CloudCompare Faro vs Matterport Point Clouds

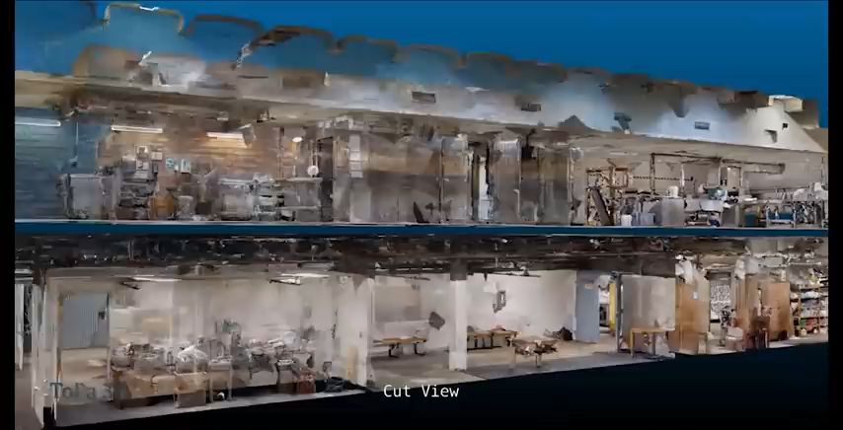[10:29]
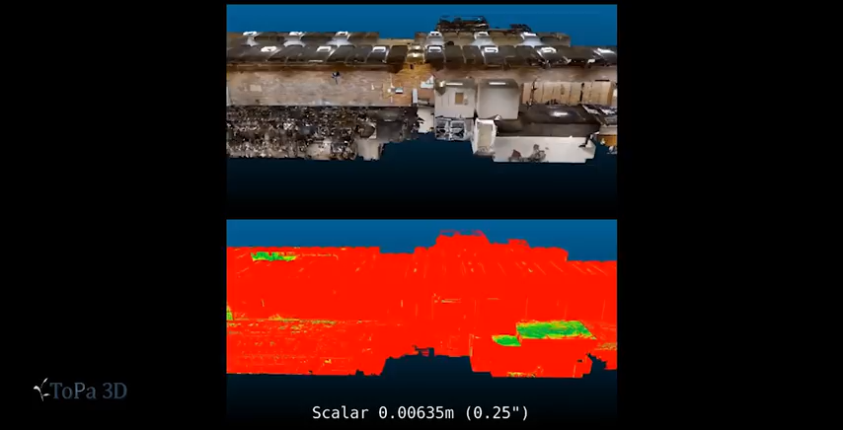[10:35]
This first animation is just showing a comparison on the RGB and the first level of scalar which I put in a quarter inch.
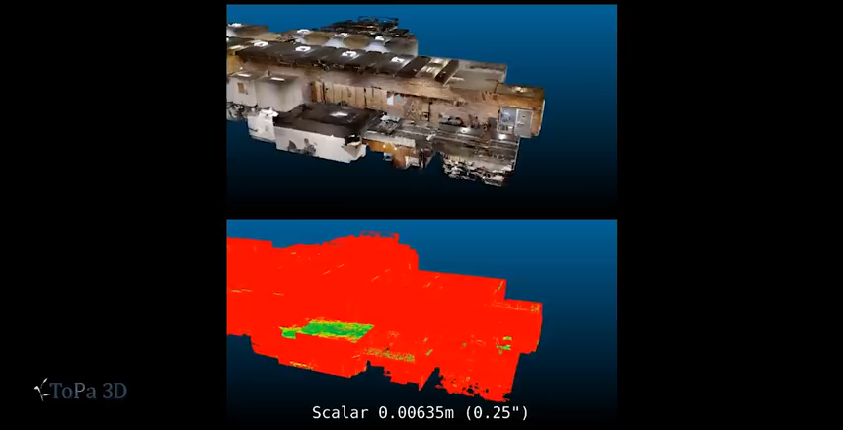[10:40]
And the reason I use a quarter inch is because that's usually the Farrow tolerances we go for for the entirety of a data set.
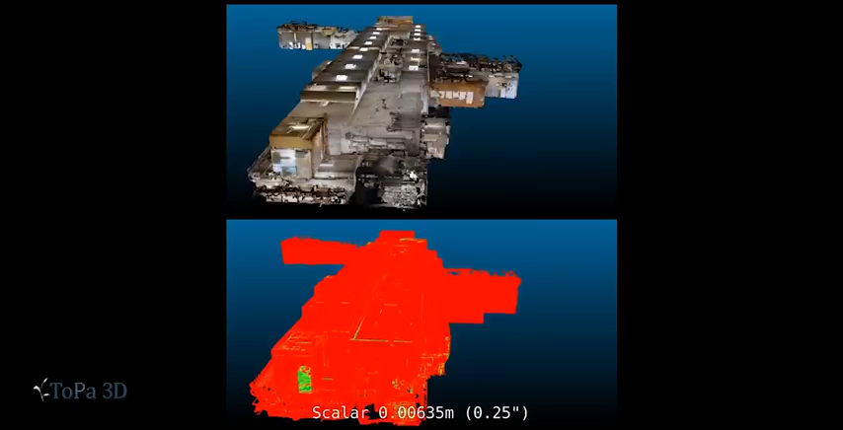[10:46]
You'll see that most of this is red and there's some green in there and so forth.
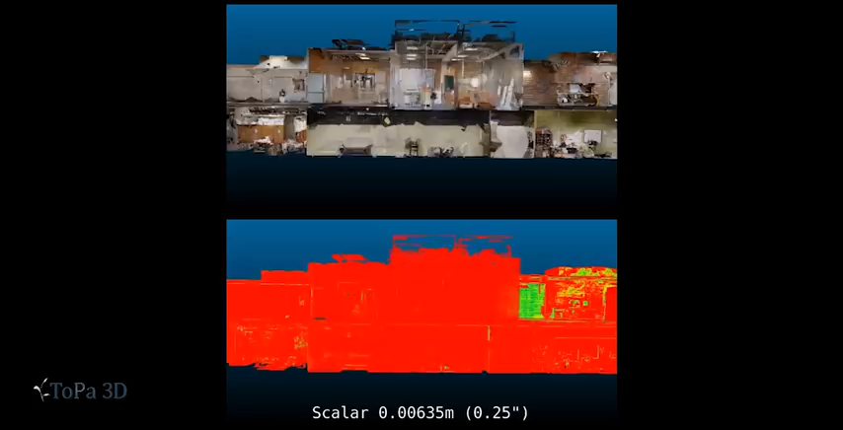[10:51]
This is not a really clear area or way
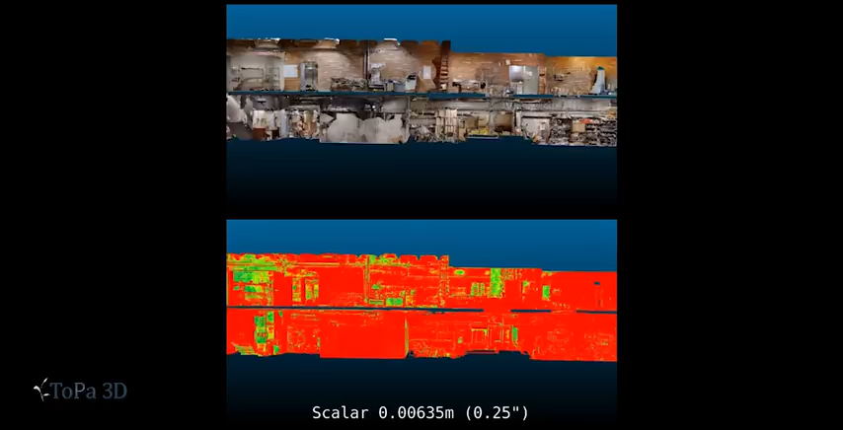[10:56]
to see the scalar view but it is sort of given us an indication that the registration over long distances may be problematic.
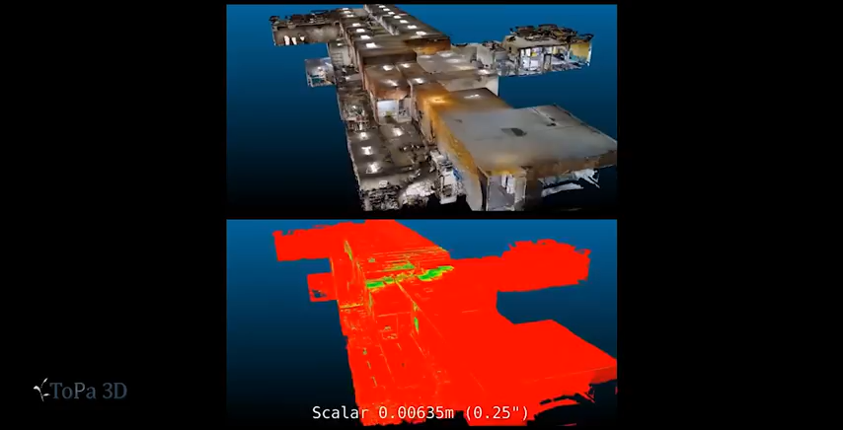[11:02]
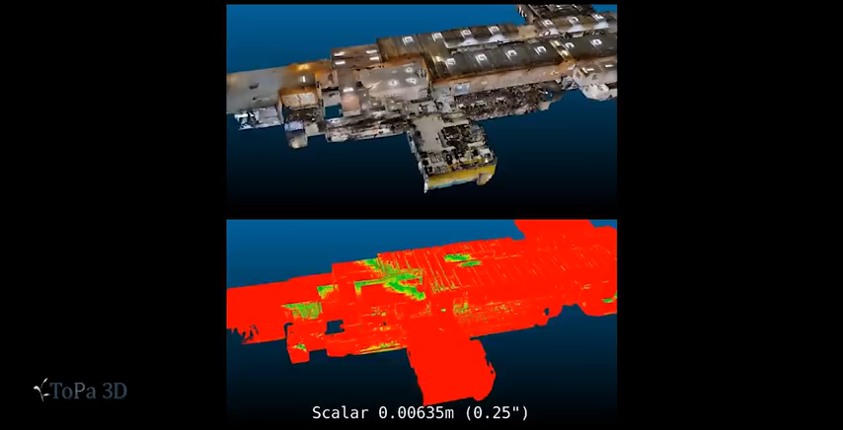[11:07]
This next animation shows the scalar view in one inch and two inches top to bottom respectively.
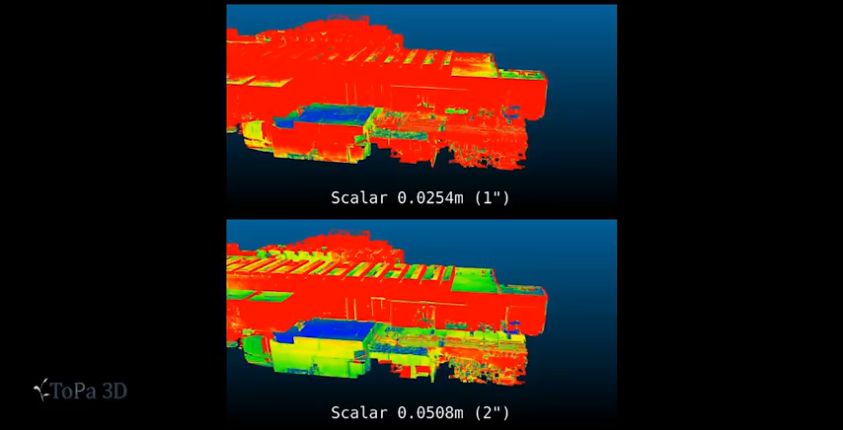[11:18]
And now we're starting to see some blue show up and that tells me that there's a good chance
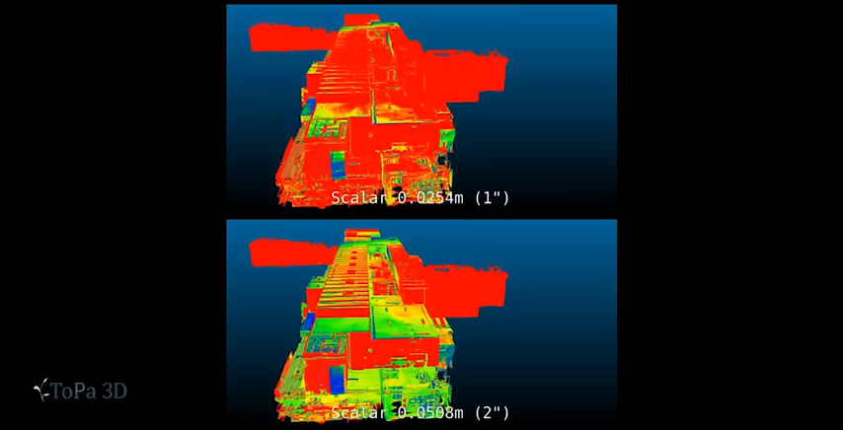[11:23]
that the Matterport is actually comparing well with the Farrow scans in a lot of areas so it is making matches.
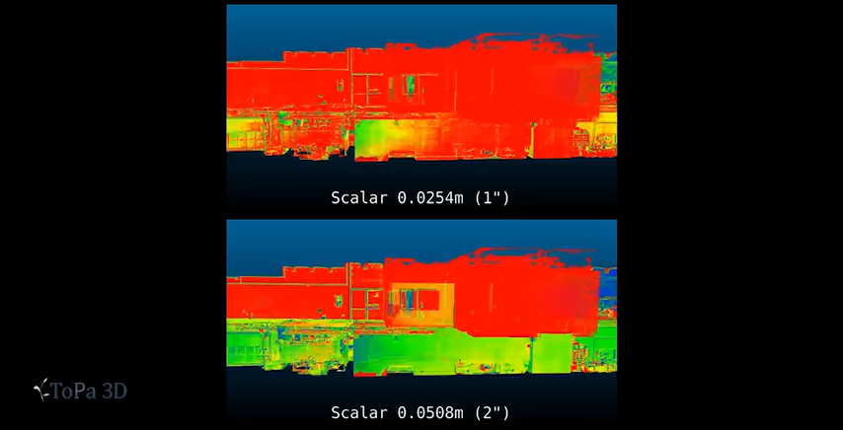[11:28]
However you'll see on the ceiling that there's a lot of red still and that's just occlusions probably or data that wasn't collected by the Matterport scanner. And also you'll see sharp red contrasts in rooms that weren't scanned by the Farrow scanner. So as we go through this you'll see those sticking out pretty profoundly.
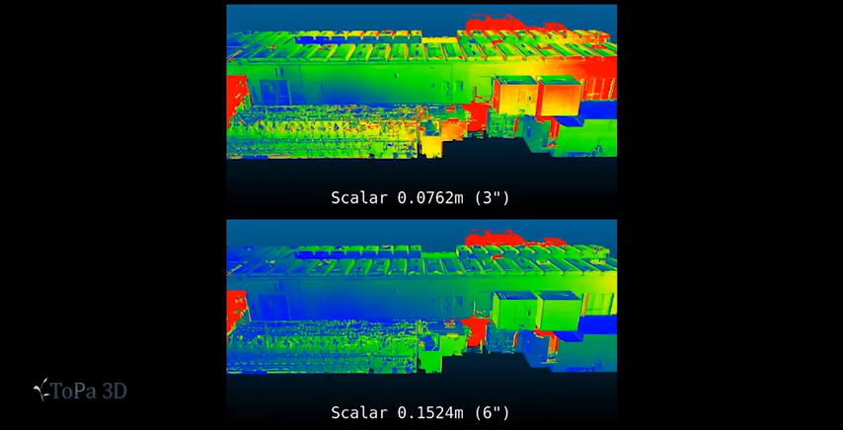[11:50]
One thing I observed in this sequence of animations especially between the three
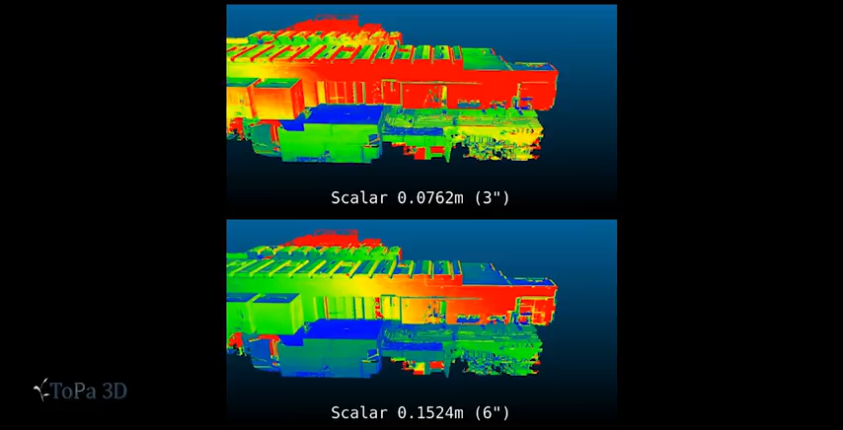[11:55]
and six inch that you have a lot of correlation on one part of the building you see a
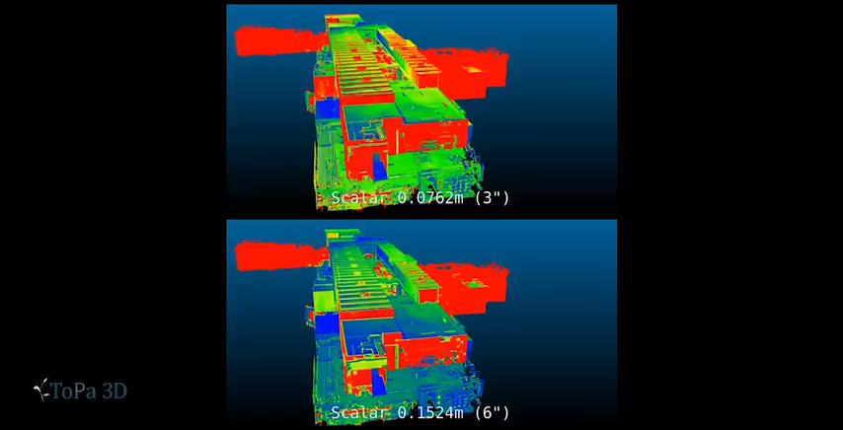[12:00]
lot of blue but then it starts going into the green yellows and reds on the other side of the building. You know it's hard to say what's going on with that this was a kitchen area so there's a lot of reflectivity going on but
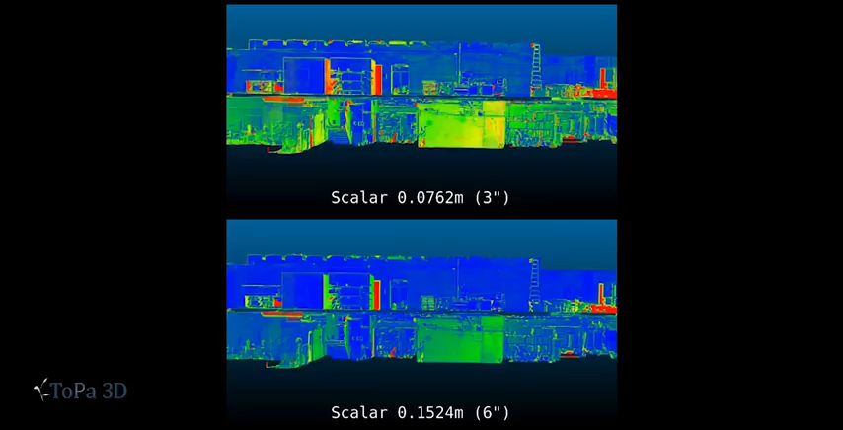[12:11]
also there could be a concern with the alignment of the point clouds.
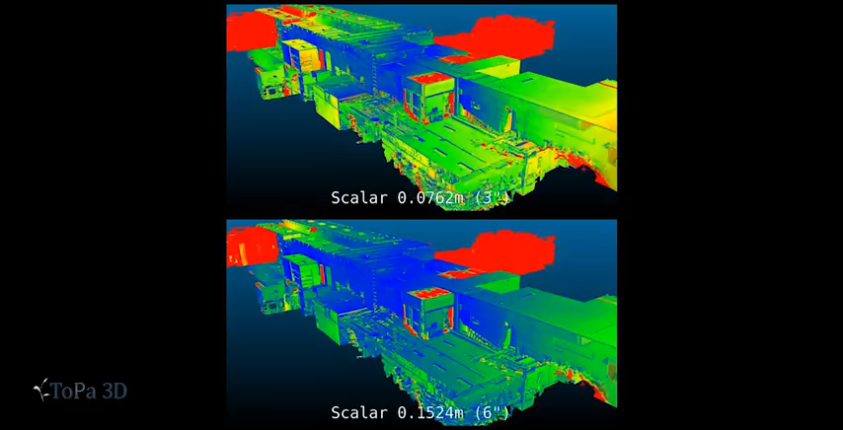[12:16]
I did scan this with a Matterport scanner in a large circle so that it would close upon itself as I do with my Farrow scanner.
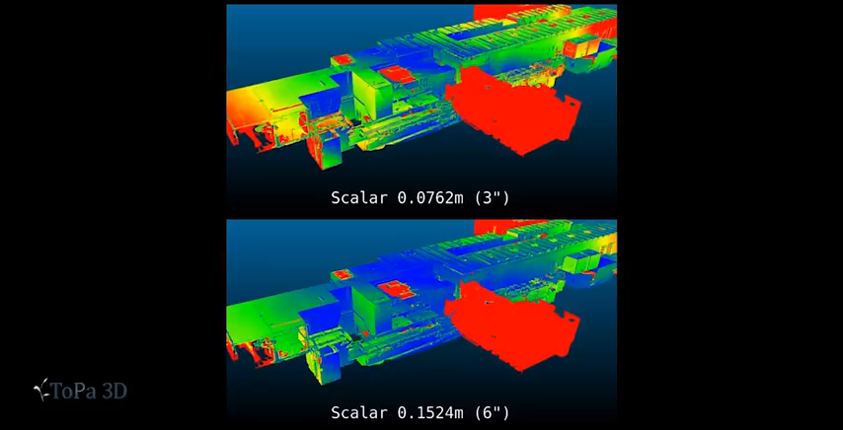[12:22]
The only thing is it's hard to say why there's a little bit of drift as we go down the length of the corridor.